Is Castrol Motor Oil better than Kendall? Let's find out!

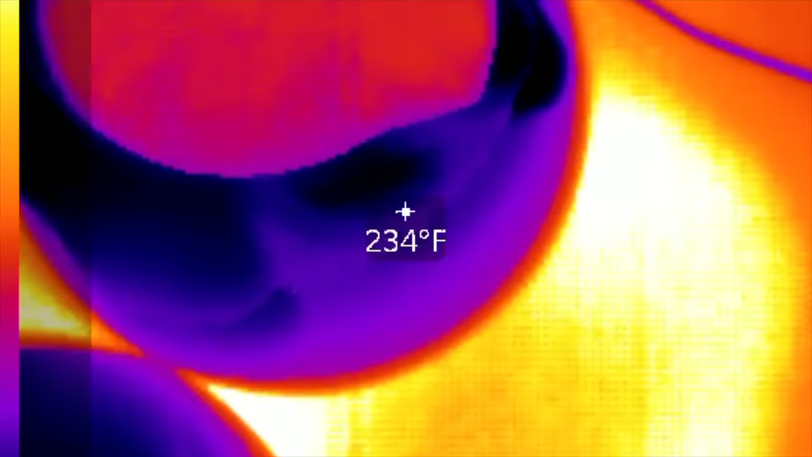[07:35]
On screen: spot 234°F
I'll be measuring the temperature of the oil in each container to make sure the temperatures of each oil are very close.